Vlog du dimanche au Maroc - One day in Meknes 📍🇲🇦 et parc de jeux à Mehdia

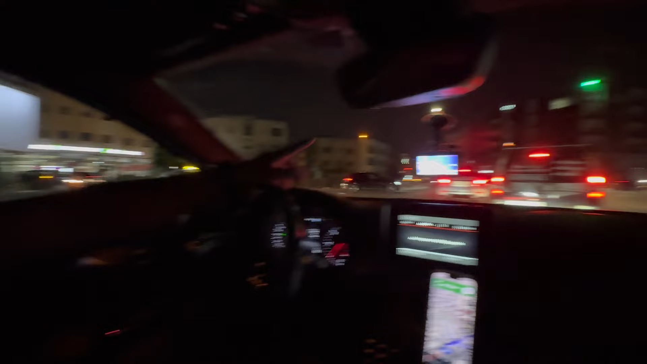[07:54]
Oui, les lumières elles sont très. Est-ce que c'est normal ou pas? Je sais pas. Genre, ça illumine vraiment pas du tout là.
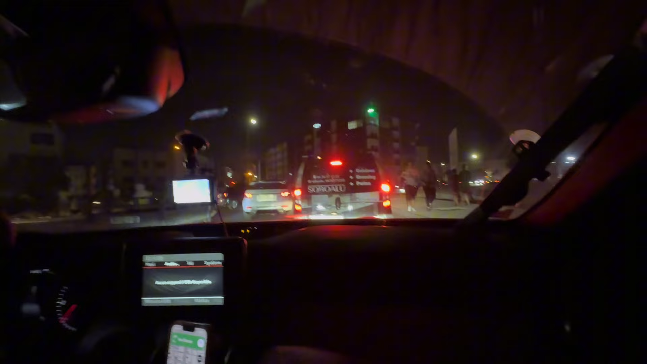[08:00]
Avec le téléphone, on dirait que oui. Mais vraiment pas du tout, genre. Ouais, je sais pas pourquoi. Mais je les ai vus vraiment à la vidéo. Oh, j'arrive, c'est vraiment sombre.